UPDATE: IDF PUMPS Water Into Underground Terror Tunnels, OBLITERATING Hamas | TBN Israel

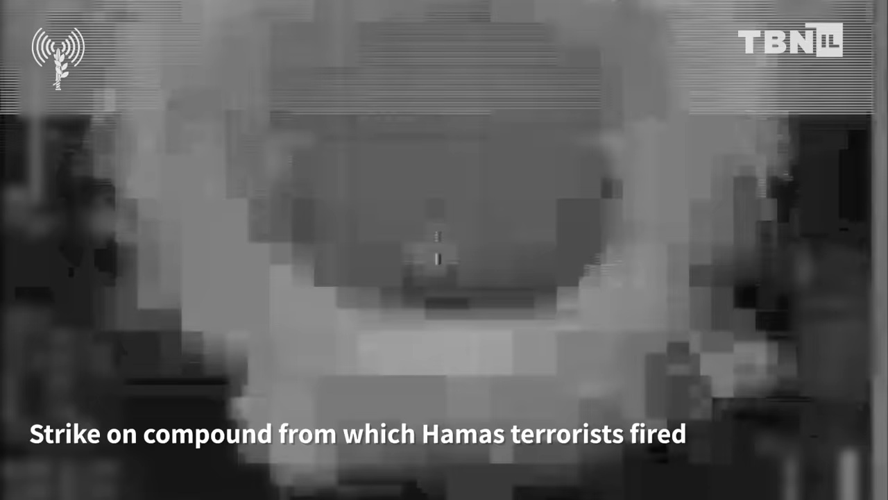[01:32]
the Israeli Air Force conducted an aerial strike and leveled the entire street of
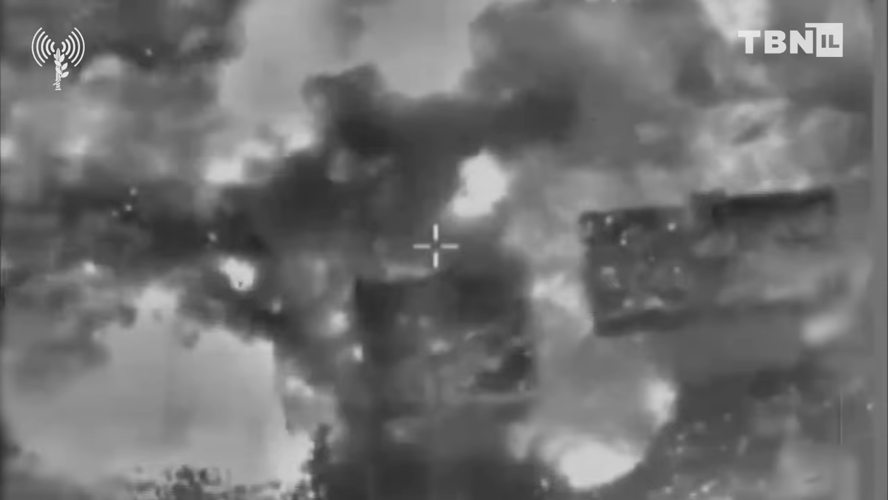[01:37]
buildings from which Hamas terrorists conducted their offensives.